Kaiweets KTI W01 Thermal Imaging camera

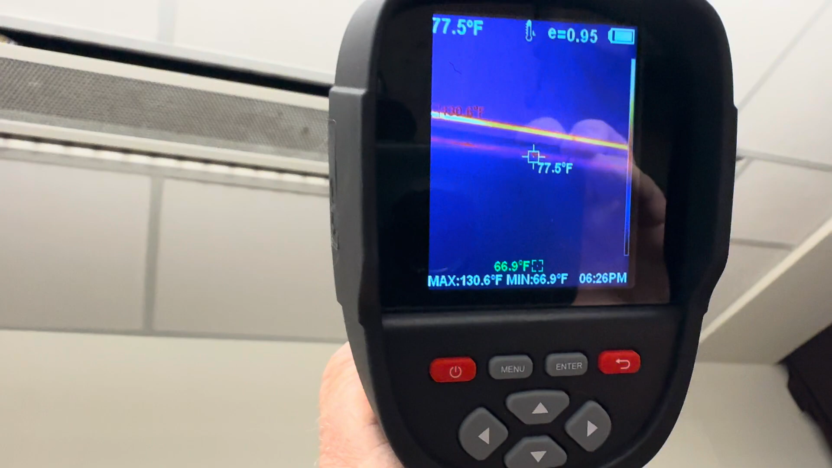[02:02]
On screen: spot 77.5°F, max 130.6°F, min 66.9°F
You'll see here I'm using it to check these heat rails and
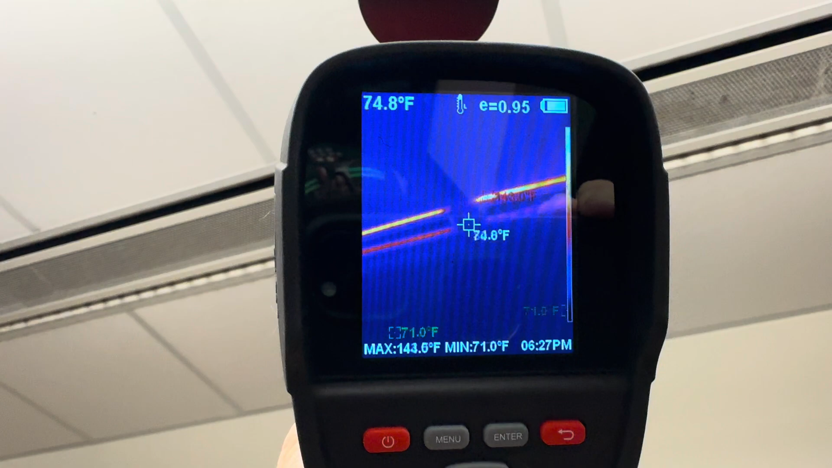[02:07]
On screen: min 71.0°F
some of the rails in this ceiling are chilled water beams.
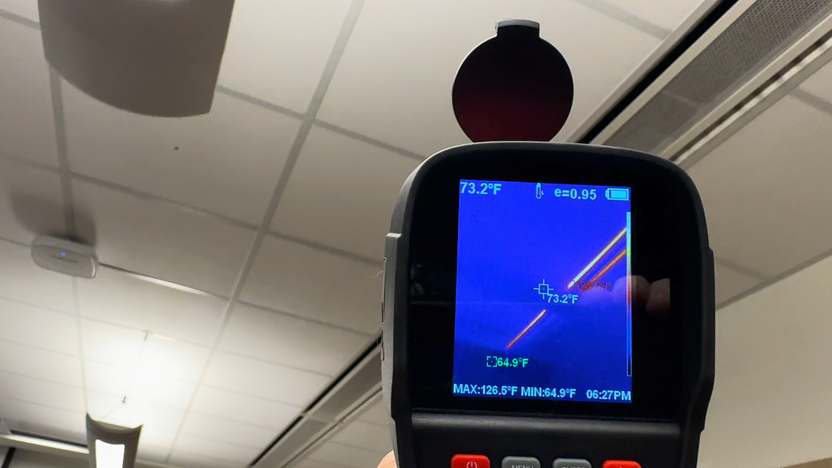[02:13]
On screen: spot 73.2°F, max 126.5°F, min 64.9°F
You'll find those without any heat detection as we go through this process.
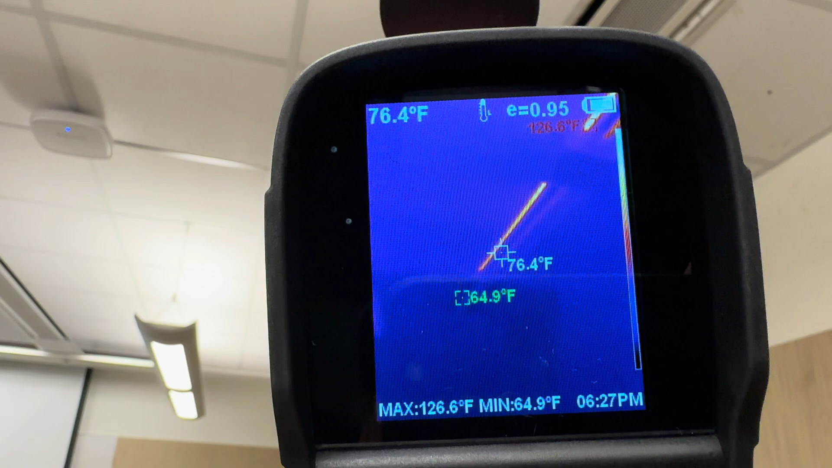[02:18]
On screen: spot 76.4°F, max 126.6°F, min 64.9°F
Notice the screen with the temperature display, very accurate.
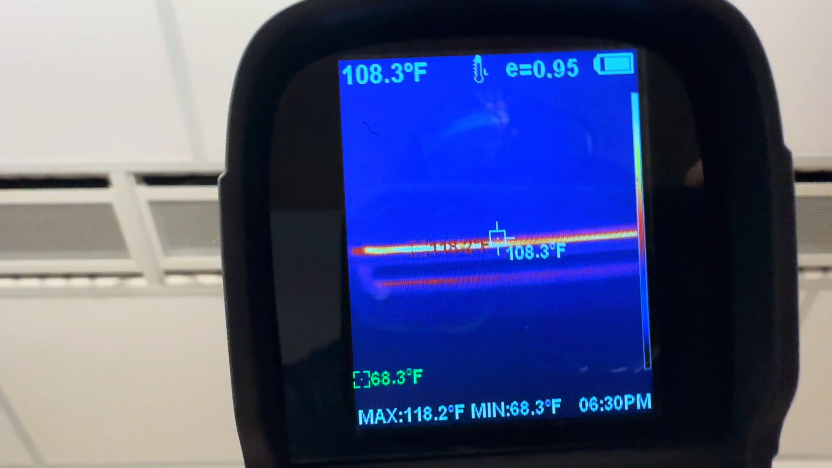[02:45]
On screen: spot 108.3°F, max 118.2°F, min 68.3°F
what I'm doing here is some of these registers are for heating water and some are the chilled beams.
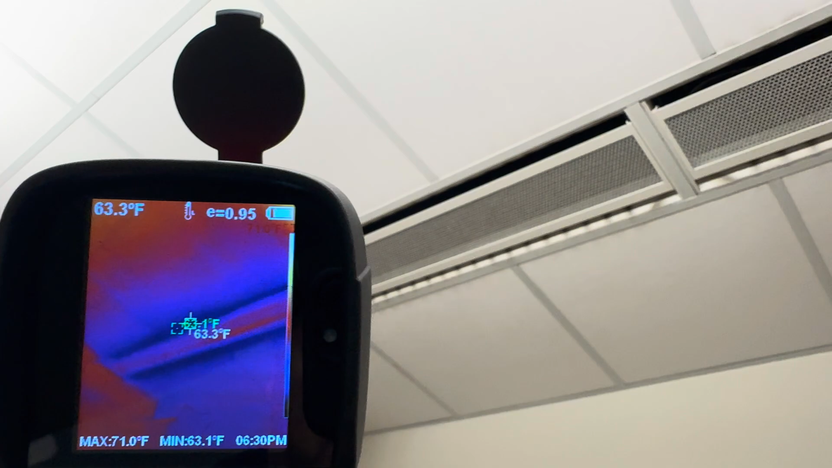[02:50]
On screen: max 71.0°F, min 63.1°F
And that's chilled water.
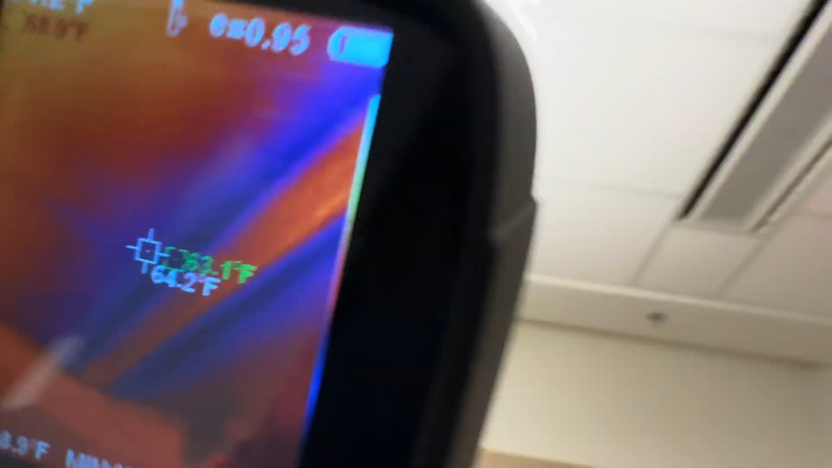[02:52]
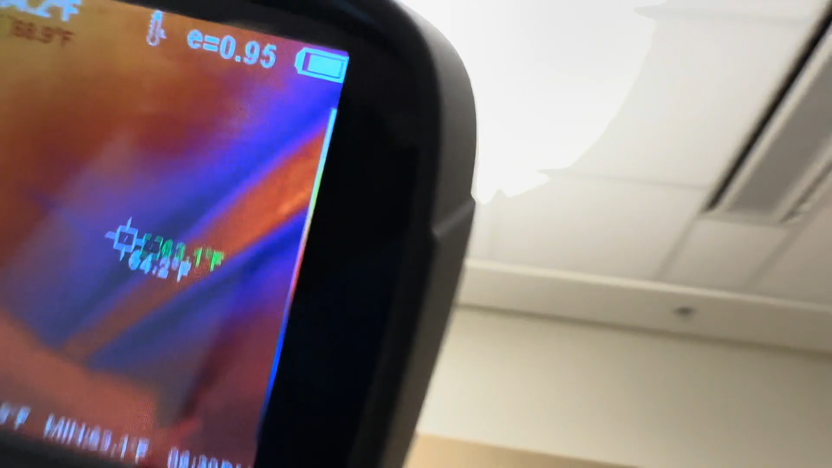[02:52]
This one over here is going to be chilled water today. You can see where the heating water. Heating water, heating water.
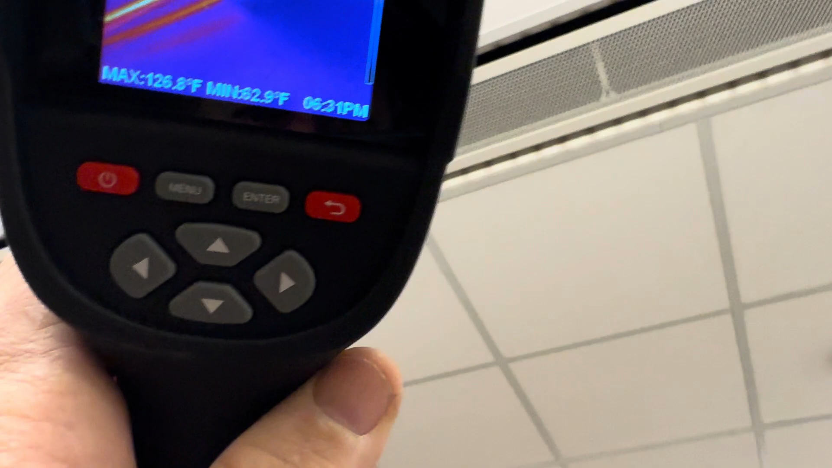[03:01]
Chill beams.
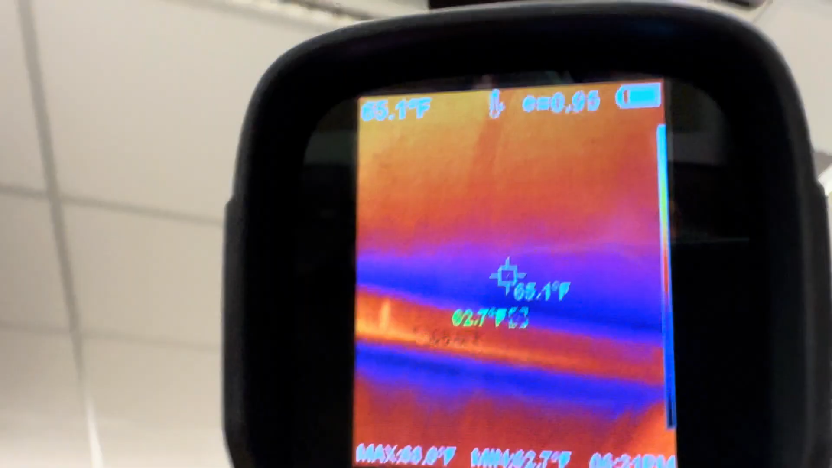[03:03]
Chill.
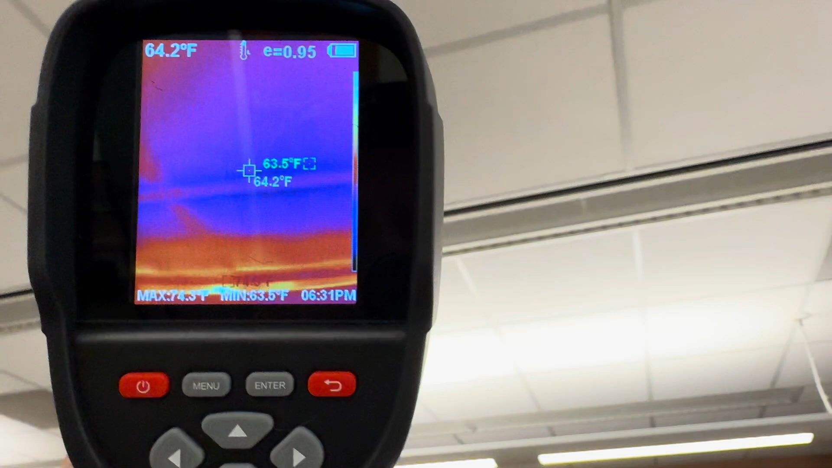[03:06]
On screen: spot 64.2°F, min 63.5°F
Oh my god, heating water down there.
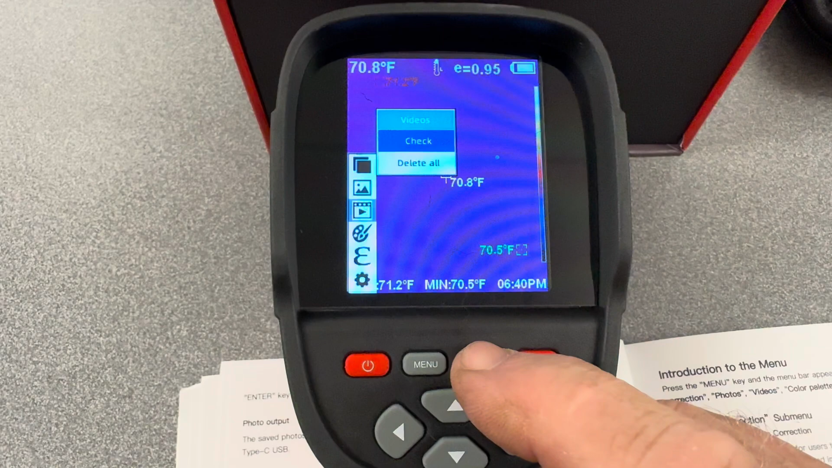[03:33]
On screen: spot 70.8°F, min 70.5°F
You can play back your videos, check, enter, enter, play.
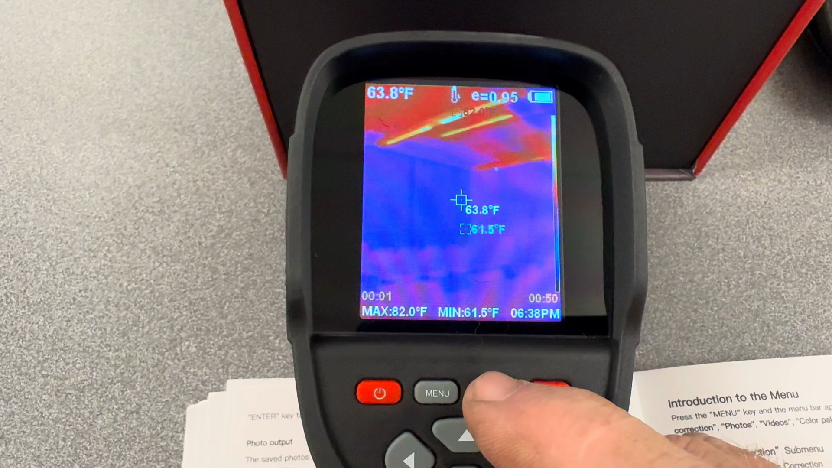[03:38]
On screen: spot 63.8°F, max 82.0°F, min 61.5°F
You can play back your videos on the screen.
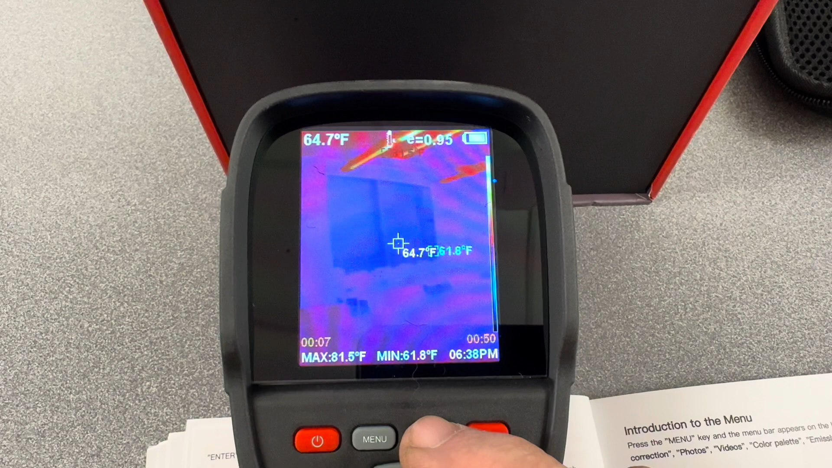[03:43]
On screen: spot 64.7°F, max 81.5°F, min 61.8°F
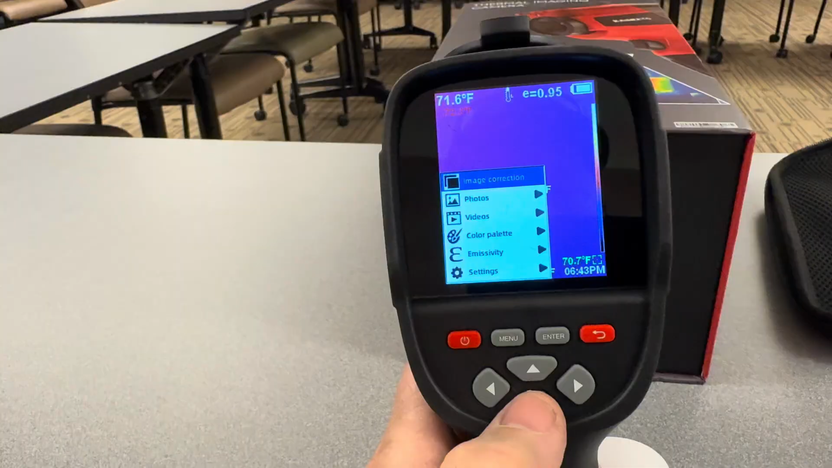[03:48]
On screen: spot 71.6°F
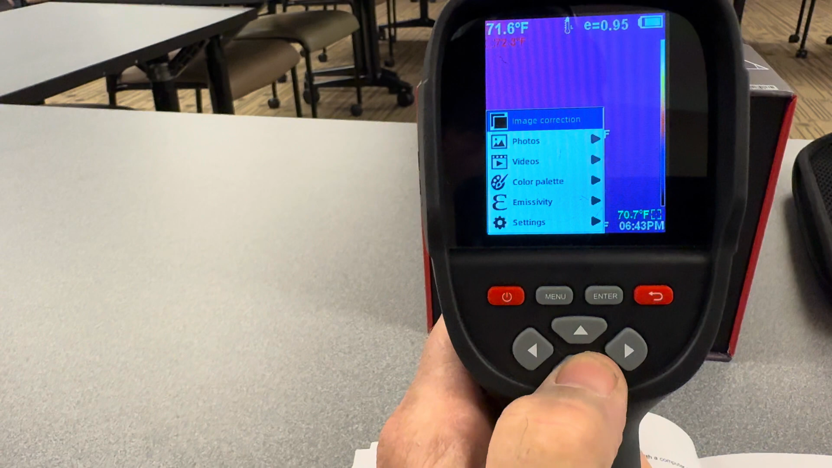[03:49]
On screen: spot 71.6°F
So also in the menu you got image correction, photos, videos, color palette.
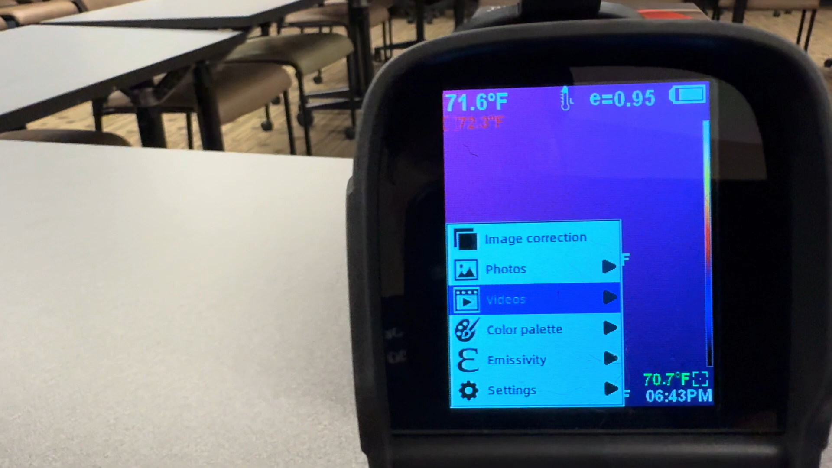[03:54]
On screen: spot 71.6°F
You want to change your color palettes.
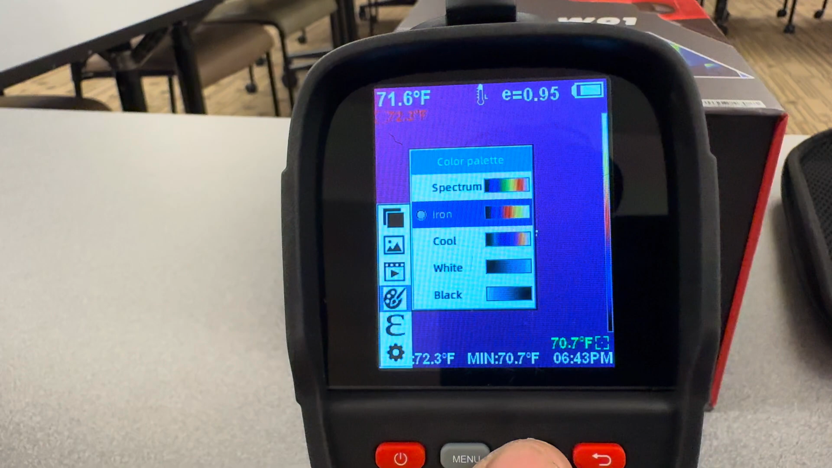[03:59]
On screen: spot 71.6°F, min 70.7°F
You get spectrum, iron, cool, white, black. You go down to cool, let's see.